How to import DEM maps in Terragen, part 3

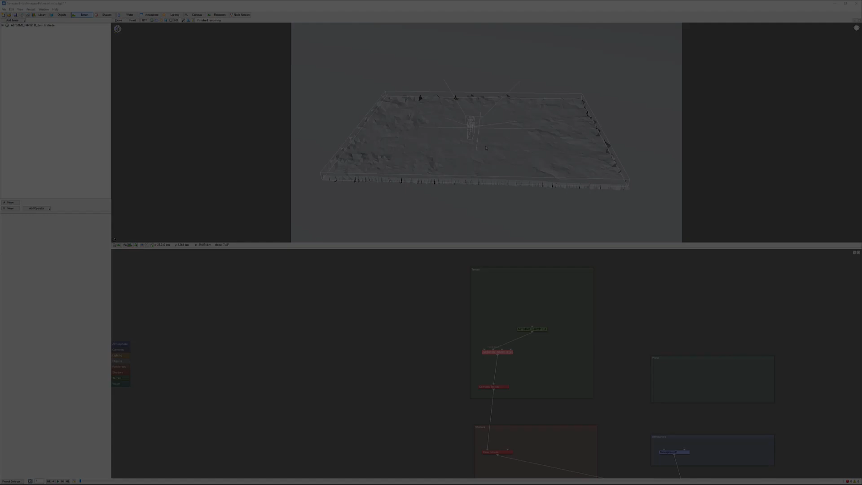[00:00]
So we created one map. We preloaded a line proper with planets so that we can find a location on the planet or a map based on the longitude and altitude. So now we want to add additional maps and sometimes it's what happens you maybe have multiple tiles map. So let's see how we can do this and what is probable happening when we try to do this. So to do this I'm going to terrain again and I'll go to
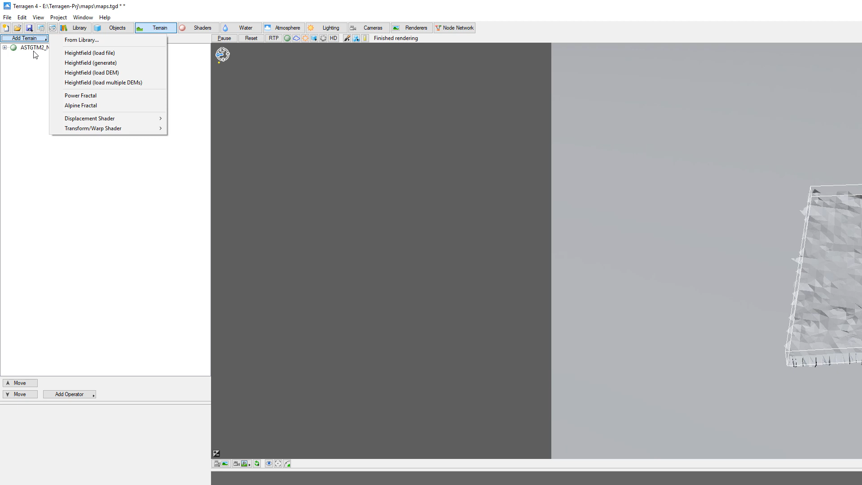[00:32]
add additional high field for this. File, load DM. Okay and we'll go to select 4, 5 so we'll go open.
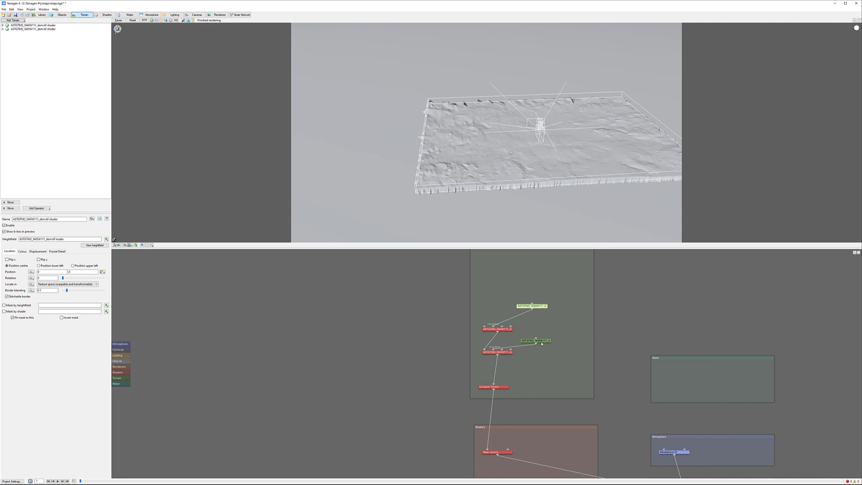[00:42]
This will take a second to read data and you can see it's positioning next to us. Let's look on a couple properties.
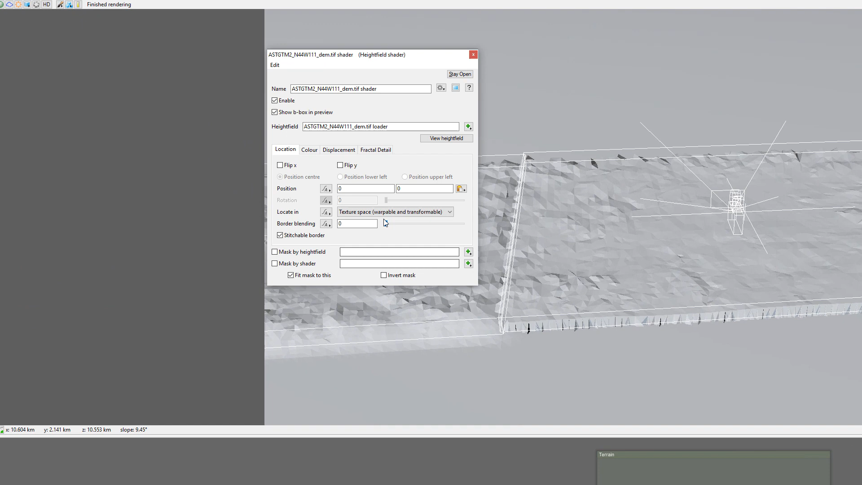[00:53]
So right here I want to set by default 01 blending.
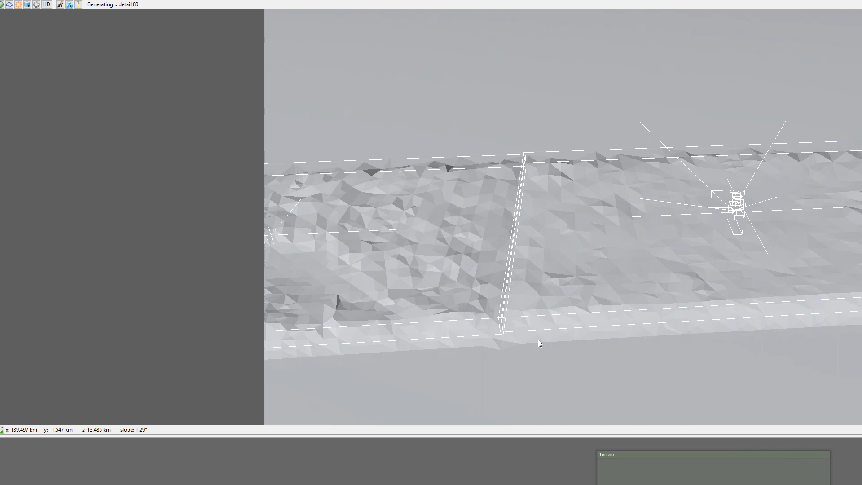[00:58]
Let's see what we have right here should be same blending 01. Okay so why do we need blending?
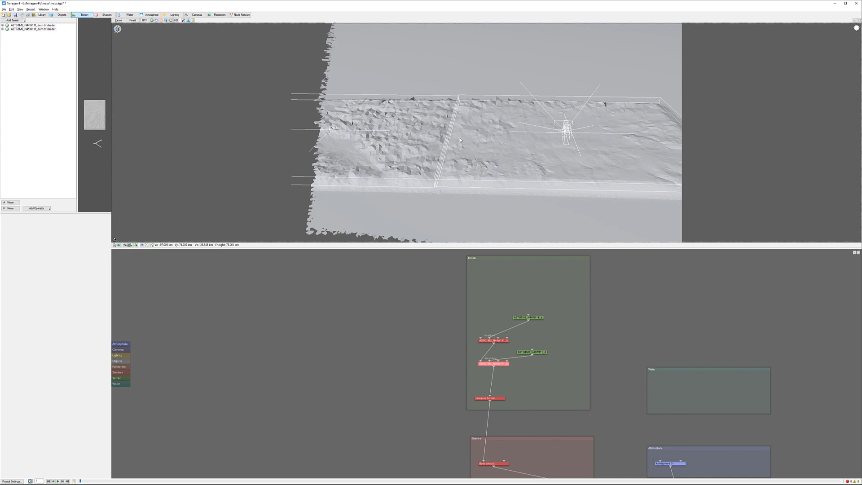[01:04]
If we come closer to our map and here's will be problems you'll see shortly.
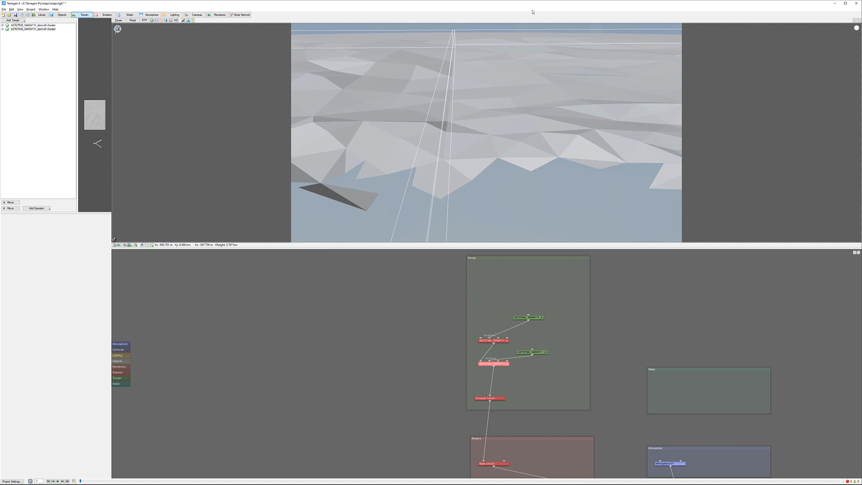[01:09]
So with the blending between two of those it's taken its move out and this is blending is kind of very important
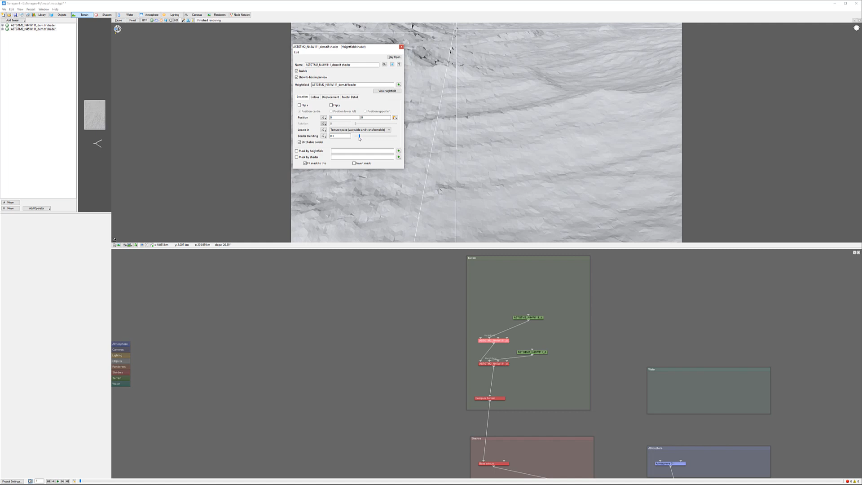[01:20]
because if we take off and you can see how easily we start having an edge. Seems like if we remove from both they may be match except what I found out many times like right here you can see very good.
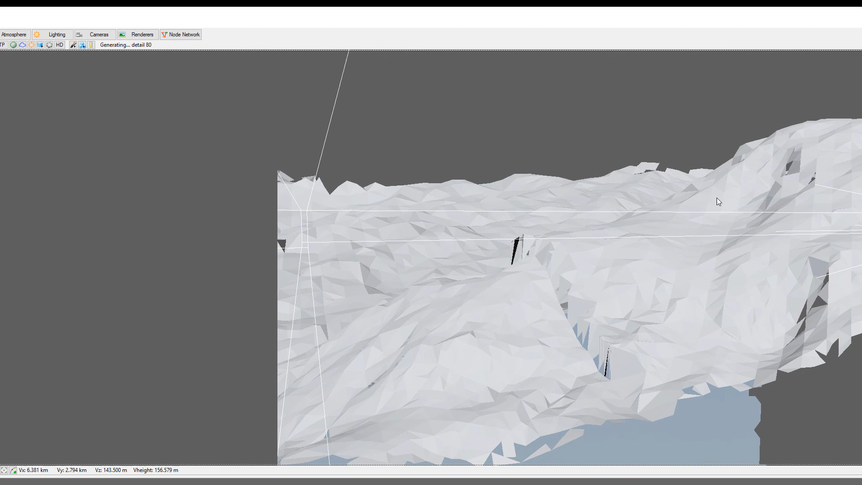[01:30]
For some reason when data provided it's not always accurate and just little bit disturbance in the gray in the altitude it will create those problems.
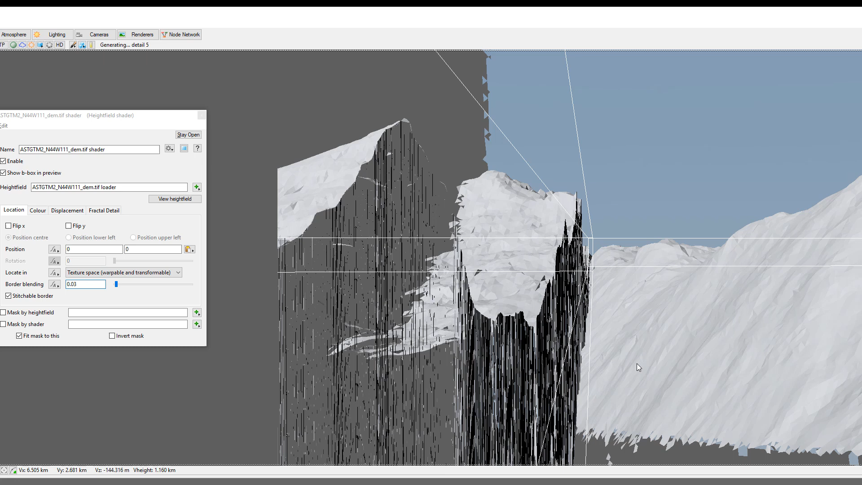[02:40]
So right there with a short border so we'll create cannon.
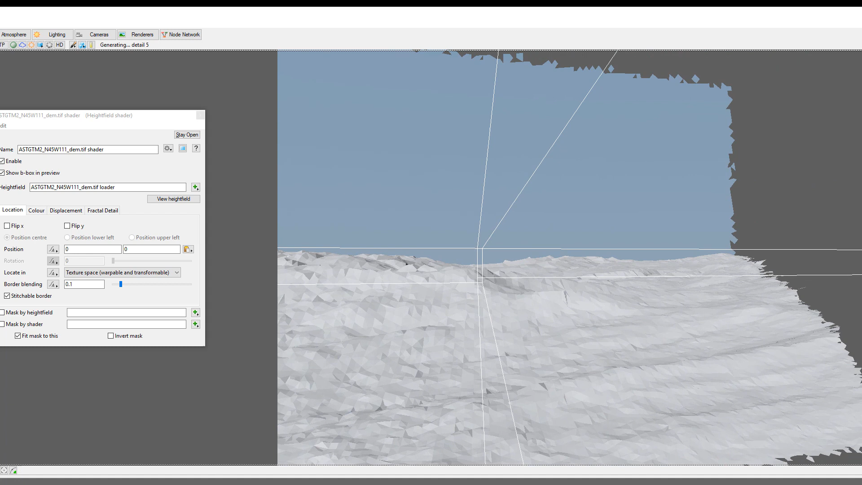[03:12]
To avoid this you have not that many options actually one of them on
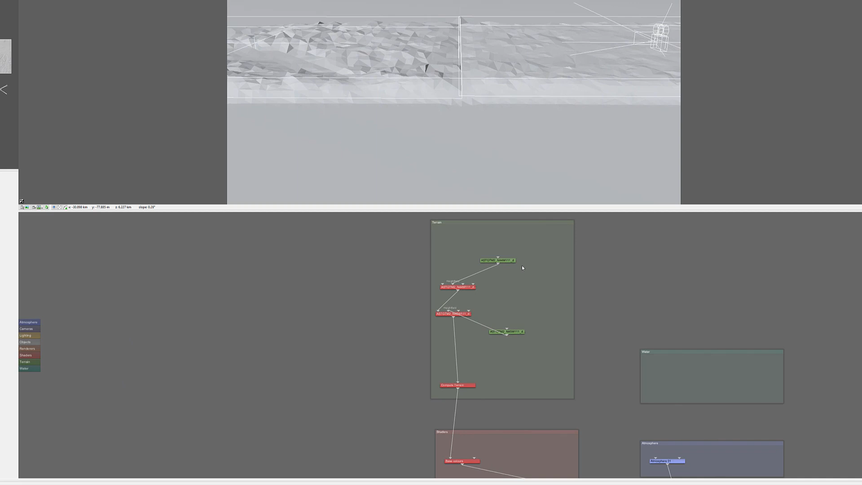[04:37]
provide inside the actual Terrigen and to adjust them we can go to high field operations and we can look